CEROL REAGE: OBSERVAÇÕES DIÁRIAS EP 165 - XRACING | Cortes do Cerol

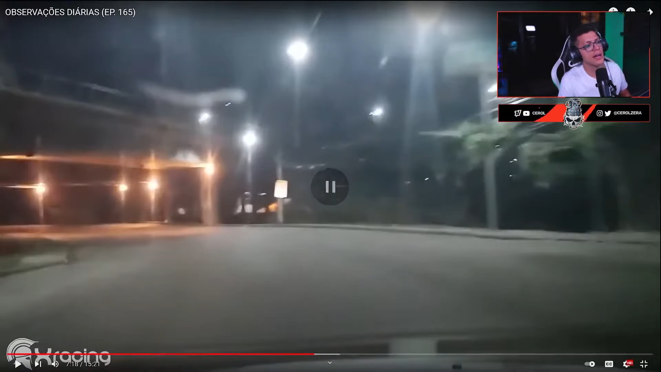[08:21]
Isso aí é na Barra da Tijuca, pô. Esse postinho parava direto aí pra pegar passageiro. Aqui vai ter duas divisões, uma virada à direita. Isso, vai. Encosta em mim, não. Manda ela pra direita e a divisão de rua, ó. Tá sendo gravado. Trabalhei muito aí, chat. Boa noite. Beleza. Vamos lá, pô. Beleza. É pertinho da praia, 5 minutos da praia isso aí. Aí, ó. Vamos ali, aí, ó. Achou o PM.
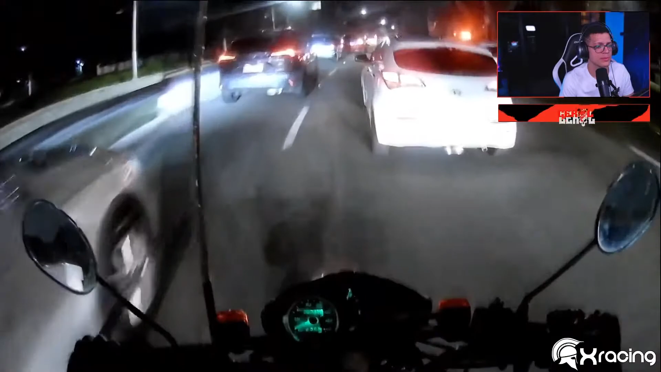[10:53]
Nossa, bateu. Ei! Porra. Ai, deu só um beijinho, não bateu não, eles se gostam.